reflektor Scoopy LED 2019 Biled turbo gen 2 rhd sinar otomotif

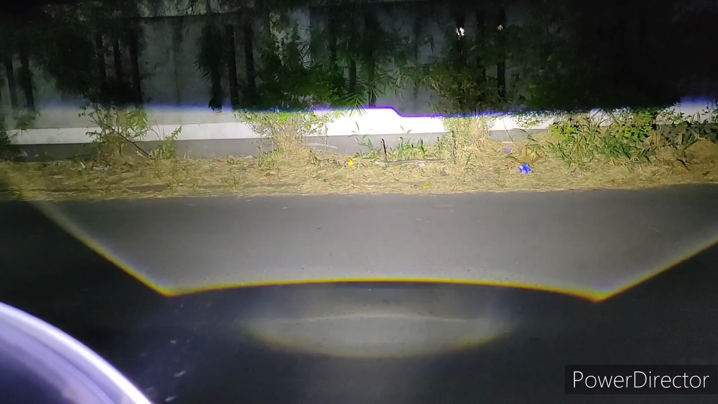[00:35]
rapi cahaya juga mulus menggoda nah
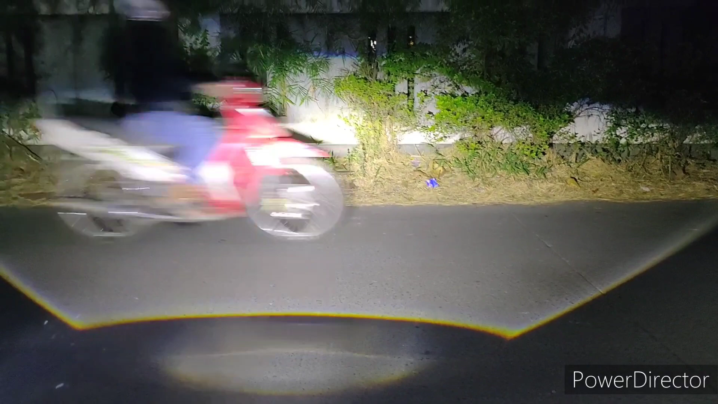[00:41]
ini lampu jauh ini kalau kita lihat ini keterangan 6000k ya dia putih putih kristal untuk keterangan agak